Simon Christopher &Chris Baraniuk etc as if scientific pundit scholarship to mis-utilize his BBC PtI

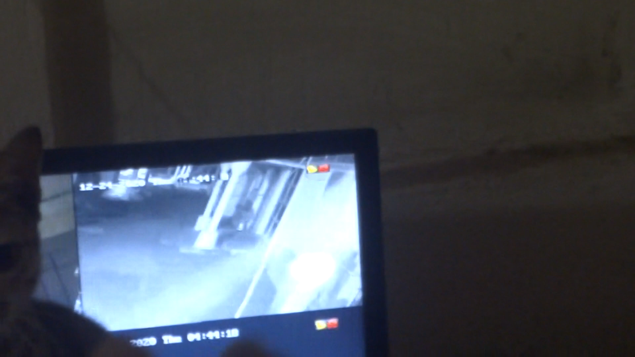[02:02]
is Kharagpur but actually the camera has kept in this direction camera face direction is same
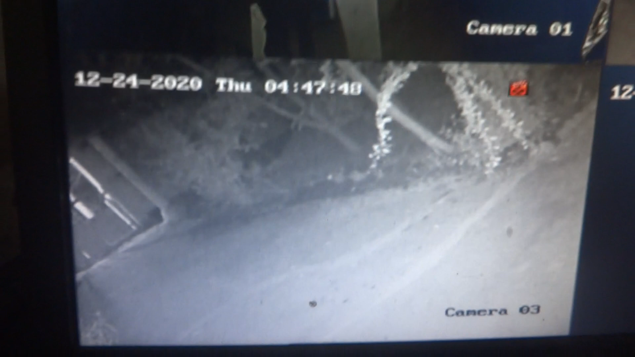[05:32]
now it is all okay there is no trembling since
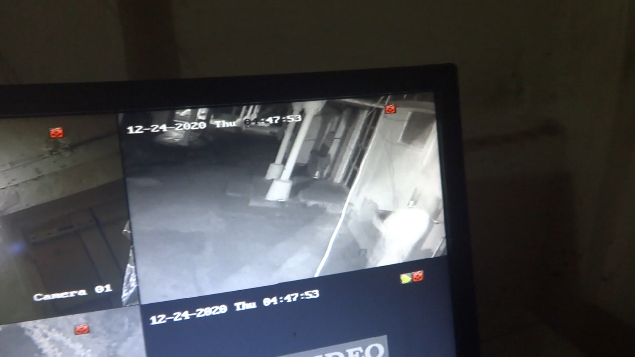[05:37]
I have recording this time and this time
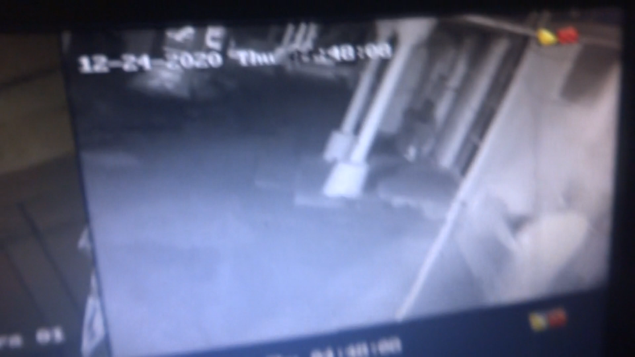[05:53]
when I have see this camera and adjusted to this happening so I have to just show this my this camera is now is open